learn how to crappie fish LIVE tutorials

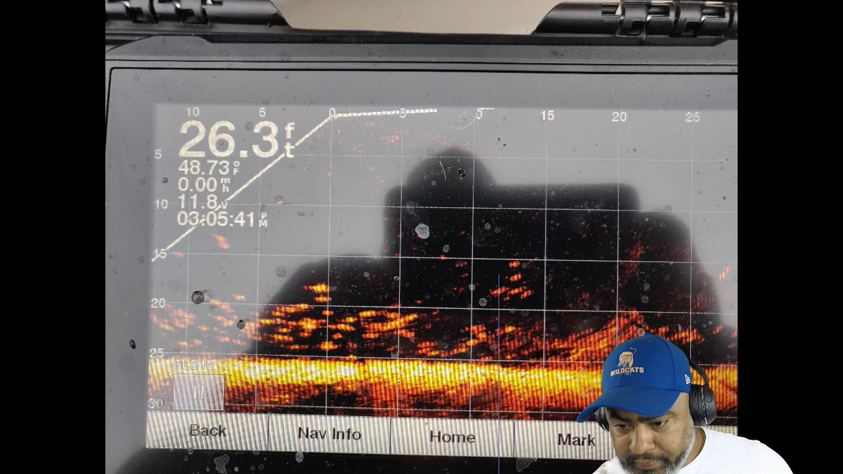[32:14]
On screen: depth 26.3 ft, water 48.73°F
No particular reason. You can actually change the color. I mean, you just play with the settings, like Sammy said. But if you look at the screen right here, I don't know if I can, I can't show you. I don't have a point on that.
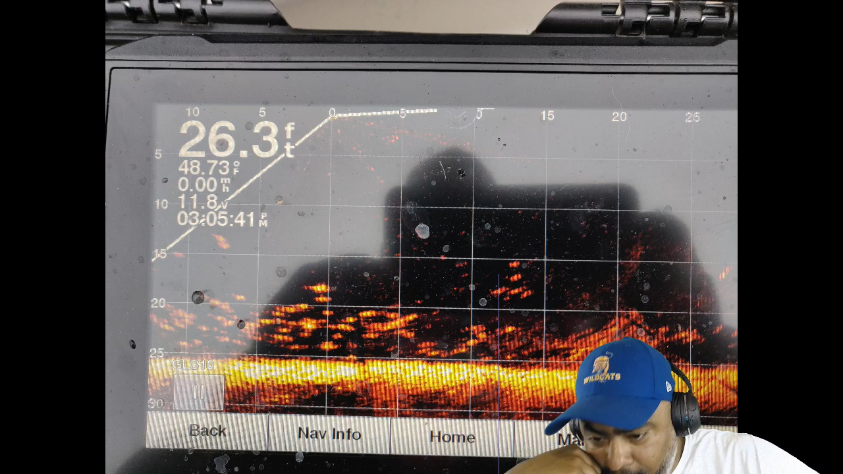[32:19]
On screen: depth 26.3 ft, speed 0.00 mph
But right above my head, I'm going to duck my head down. Do you see, do you guys see that? That portion right about in here, where my hand is, that really, really light yellow part, that's the ground. That should be self-explanatory. It says 26 feet and down here, right, you know, down in this area right here, where my hand is, over to the far left on the screen, it'll show you the depth.
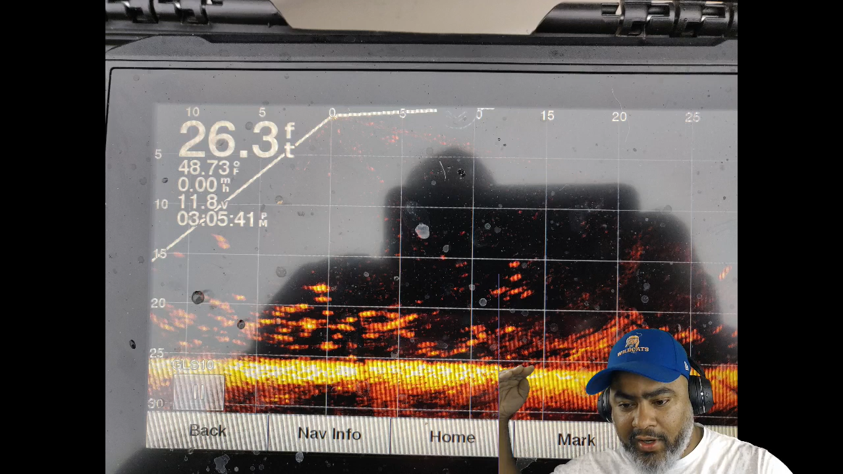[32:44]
On screen: depth 26.3 ft, water 48.73°F
So, it's telling you the depth is 26 foot and, it's 26.3 feet.
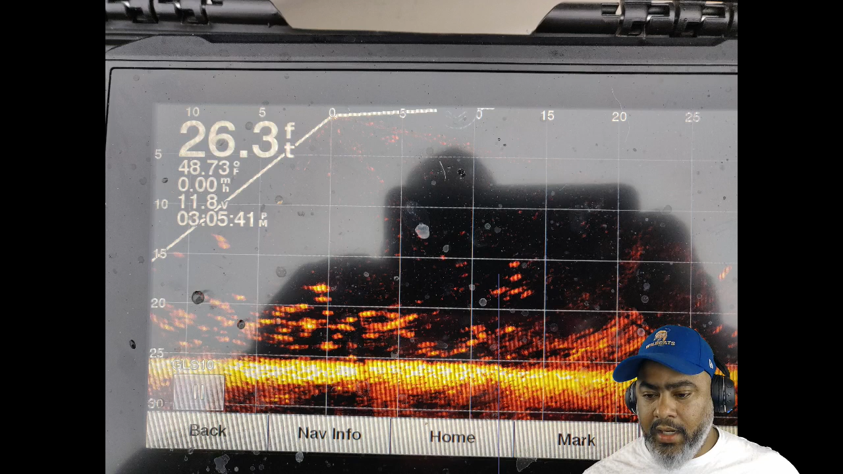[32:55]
On screen: depth 26.3 ft, water 48.73°F
All right, that's the ground. Right above it, right, let me see, right here, that's a brush pile.
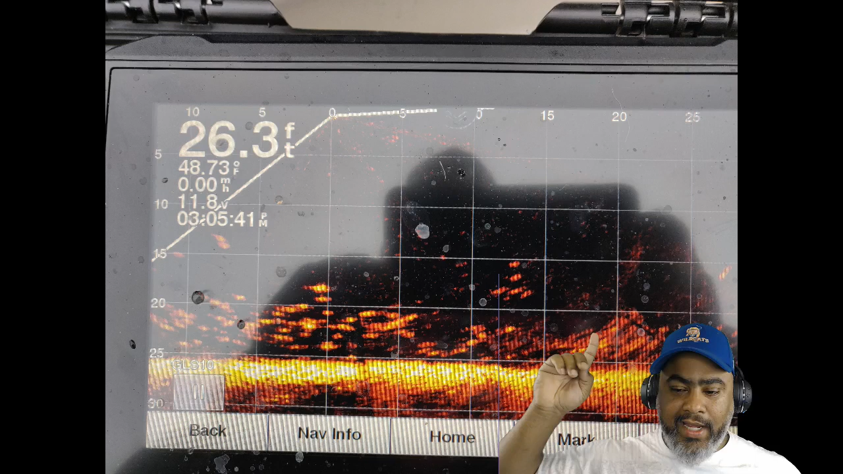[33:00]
On screen: depth 26.3 ft
Navi, I mean, on live scope, this stuff is easy to see, man. It's easy to see. I know for a fact, you know, this right here is not a fish. I can look at it and tell it's a bush. You get me? Right above it, right here. Let me see, right there. You guys can see that. That's my doggone jig, man. That's my middle.
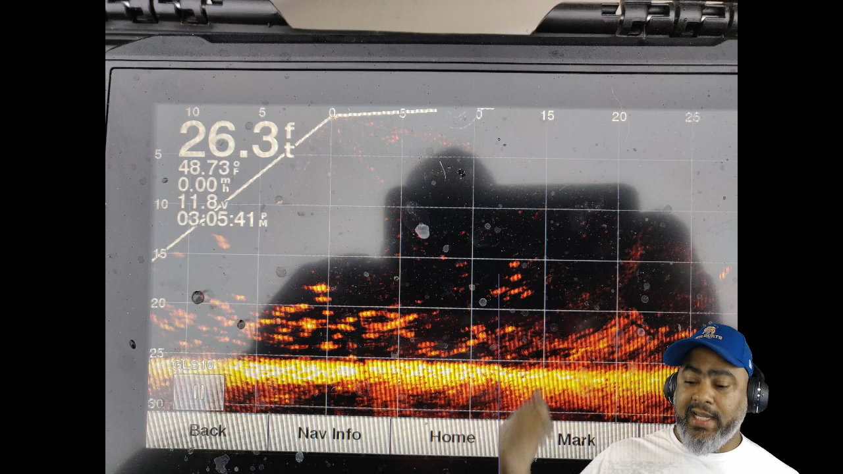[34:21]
On screen: depth 26.3 ft
I'm about three feet of a pole length. Oh, I might be five feet of a pole length. I'm fishing a bulldoze crap because that's where they bite. They're going to bite up. You know what I mean? So, that's how I'm fishing. So, I don't have to tell you guys or show you guys where these fish are. If you look to the left side of the screen, you'll see a gigantic school of crappy right there. Okay. I want you guys to take notice. You see the crappy over there to the left, right? Now, common sense tell you, the crappy ain't just balled up right there beside that bush. And then the bush is on the far right of them. They looking at the bush. That bush is actually going all around those crappy, man.
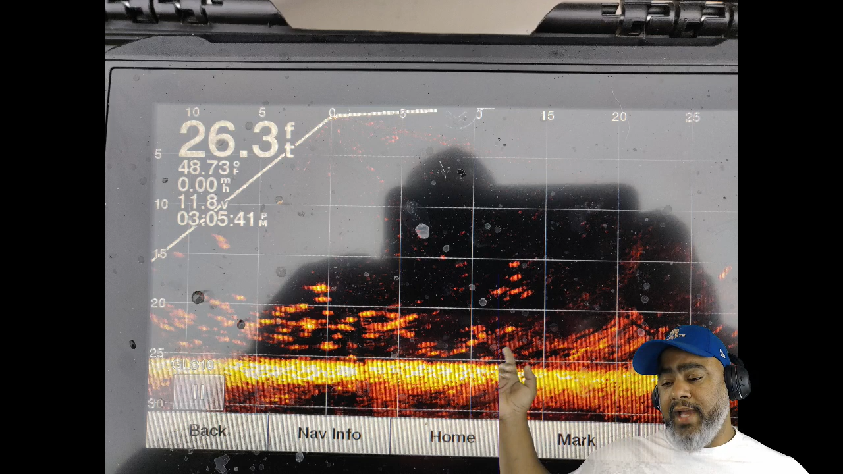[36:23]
On screen: depth 26.3 ft
That's easy to see. But at night, that's not what I'm actually looking for. First and foremost, I'm looking to see if I can find any bait fish. So, if you guys look at this picture, you don't see any bait fish, do you? And I got bait in front of those fish, but you don't see no fish coming up sniffing it, man. A lot of times, the tell-tale sign of lethargic fish is you're going to find them on the bottom. Just like you see those fish right there. Those are a lot of times of fish I try to avoid, man. Those, those, that ain't the pattern of an active school of fish to me. You know what I'm saying? I'll fish it for the simple fact that if I fish it long-nosed,
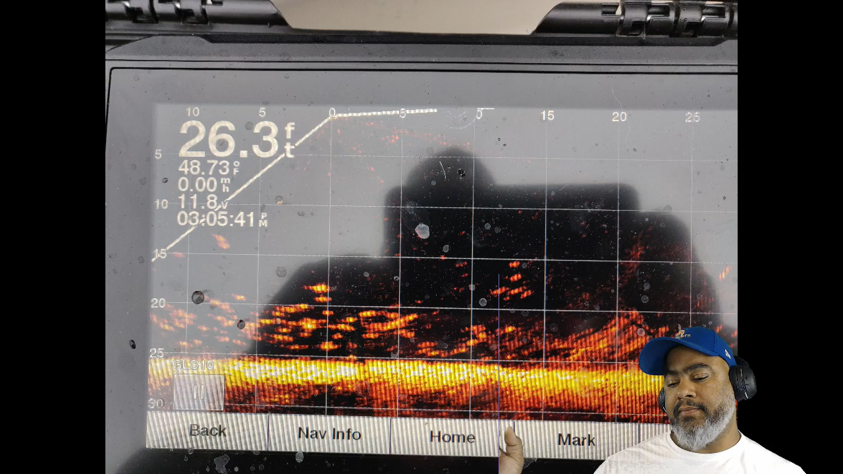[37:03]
On screen: depth 26.3 ft, water 48.73°F
it being a brush pile, it creates that, that, um, that ambush point. Meaning, as that, as my, um, eye pilot, I got it on spot lock. As it moves around, eventually, it's going to come across the path of one of those fish right there, and they're going to bite it.
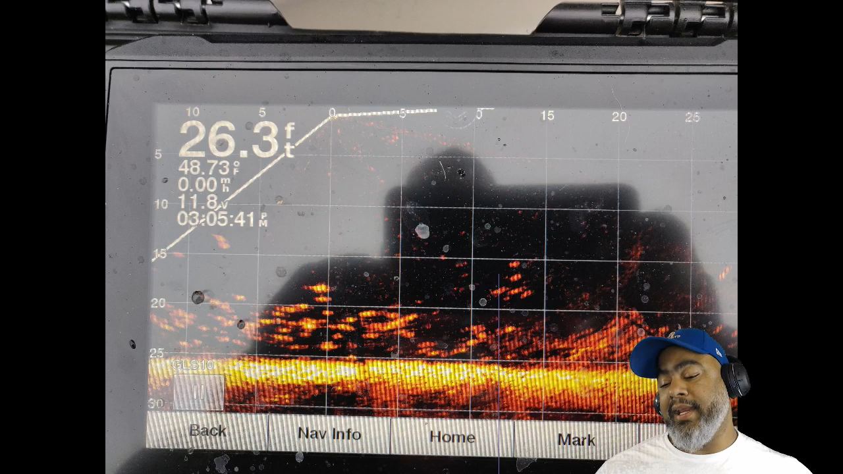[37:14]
On screen: depth 26.3 ft, water 48.73°F
But that's not the, the type school I'm looking for when I'm actually trying to engage fish.
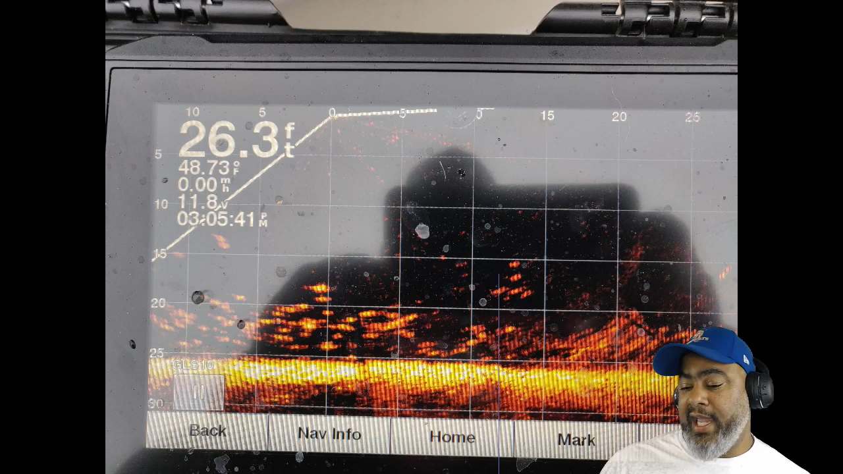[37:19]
On screen: depth 26.3 ft, water 48.73°F
So, uh, I just wanted to bring that, bring that, bring that out for you.